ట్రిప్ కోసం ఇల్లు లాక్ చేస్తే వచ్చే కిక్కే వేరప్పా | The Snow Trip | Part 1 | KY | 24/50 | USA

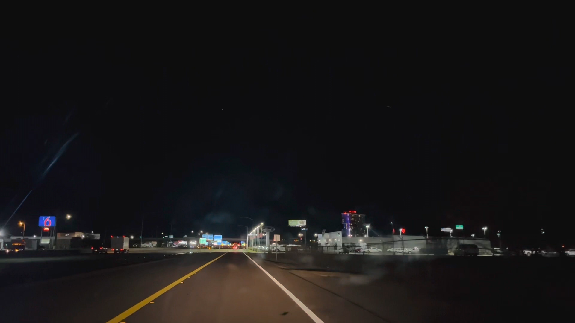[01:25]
మనం అర్కన్సాలోనే ఉన్నాం ఇంకా. కానీ ఈ సిటీ ఇక్కడ బాగుంది.
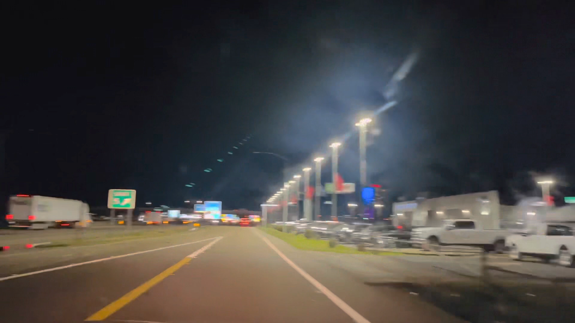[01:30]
పెద్ద పెద్ద కెజీనోలు ఉన్నాయి. అదేంటో మనం ఇప్పుడు చూస్తామేమో అనిపిస్తుంది నాకు. ఎందుకు ఈ బండి కెసినో చూస్తే ఎందుకు తిరుగుద్దో అర్థం కావట్లేదు.